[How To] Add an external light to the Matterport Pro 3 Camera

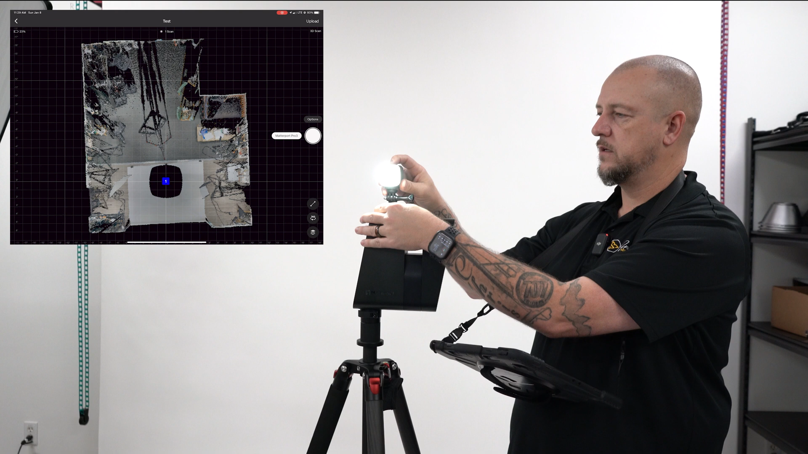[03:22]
So we'll turn it on its brightness. We'll turn it all the way up. So we have it at 800 lumens. And when we look at the scan with the Litra off and the studio lights on. And please forgive the messy studio.
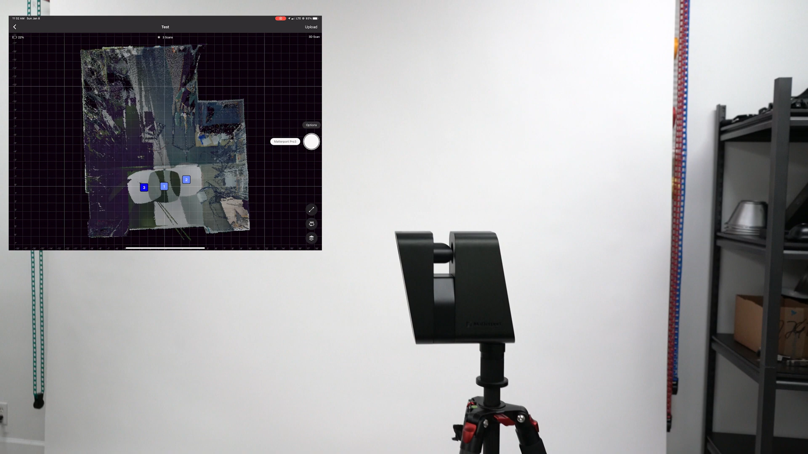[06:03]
Okay, so we just did a scan with the lights off in the studio and no litre torch.